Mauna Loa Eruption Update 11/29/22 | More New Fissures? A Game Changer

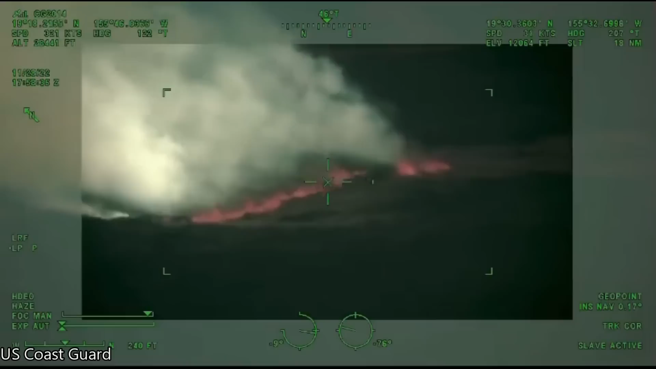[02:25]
Here is a brief clip of the eruption that was filmed by the coast guard.